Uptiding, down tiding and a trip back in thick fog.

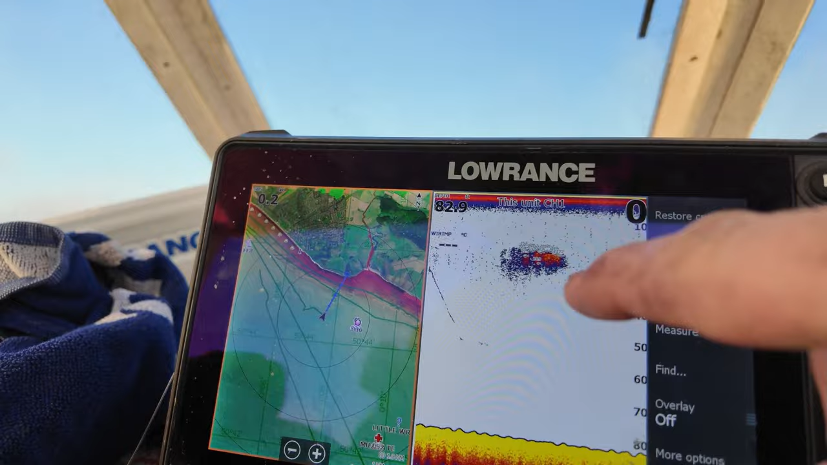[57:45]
and this here is a big cloud of baitfish.
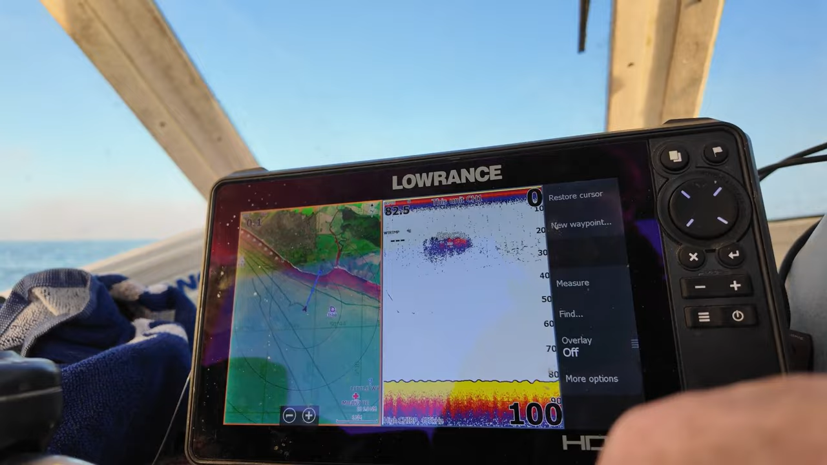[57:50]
Now, whether they're herrings or sprats or something else, I mean, obviously I've been trying with sabikis all day and not had any joy, so I don't know what they are, but yeah.